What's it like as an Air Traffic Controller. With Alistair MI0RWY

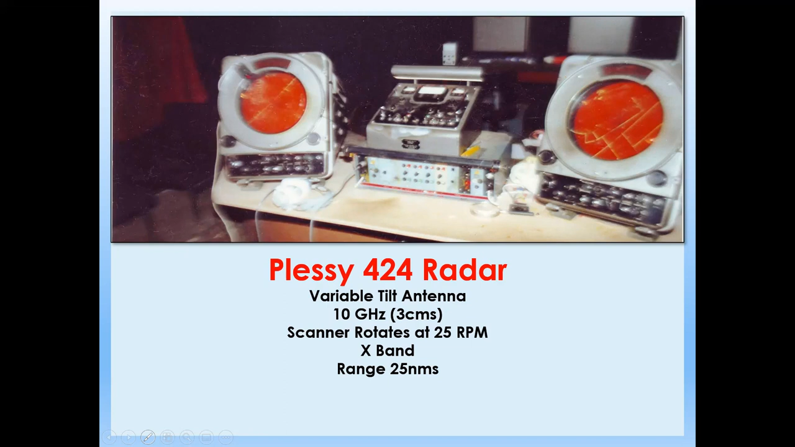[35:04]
So the guy in the 25 miles would lose his radar blip the way it went. But we worked as a team and it worked out okay. The most important piece of equipment in using this radar here was a very powerful magnifying glass because the radar blips were like pinpricks. Okay, this is a modern.